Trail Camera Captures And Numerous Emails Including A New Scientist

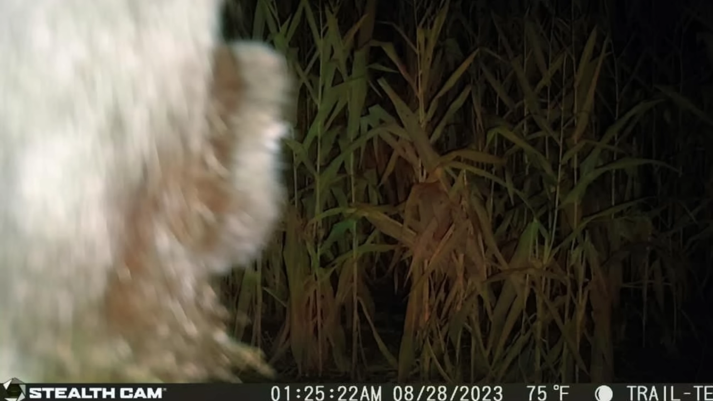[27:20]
No, I don't. Do I believe it is one of these unacknowledged people? I haven't a clue. For me, I never tell anybody what they want to hear. And I don't try to offend anyone either, but to me that looks like either elk or moose fur to me. First off, that's what that looks like to me.